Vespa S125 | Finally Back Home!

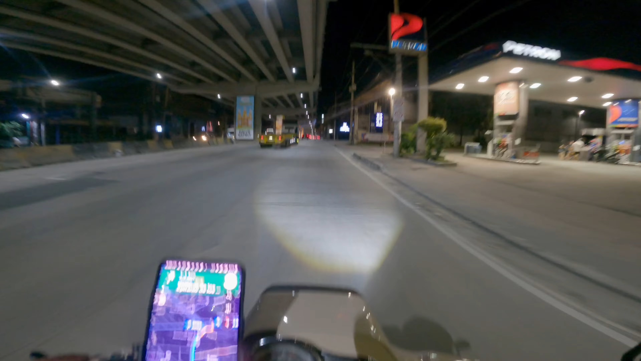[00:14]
Now, I'm traveling very slowly. Let's just take a look at 30kph because I'm trying to get the confidence back. We haven't ridden the motorcycle over a week. So, I'm a bit nervous. And then, I need to look at the steering. Because it's a bit of a problem when it comes back.
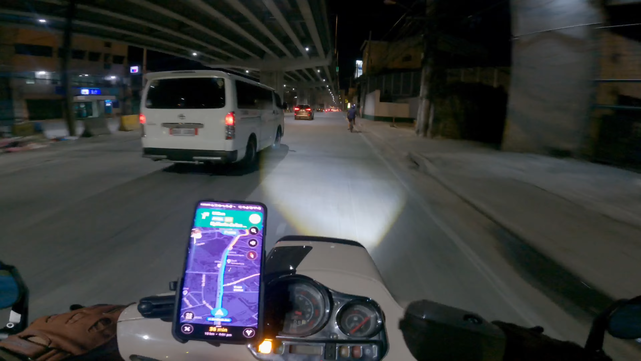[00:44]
So, I have to make sure that it's well-secured. So, I don't have to get that checked. But, and then, one thing you'll notice if for the keen-eyed of you is itong gauge natin, yung digital gauge, ay analog cluster natin. Wala siyang ilaw ngayon. It's because, medyo naglolo ko yung electricals ko.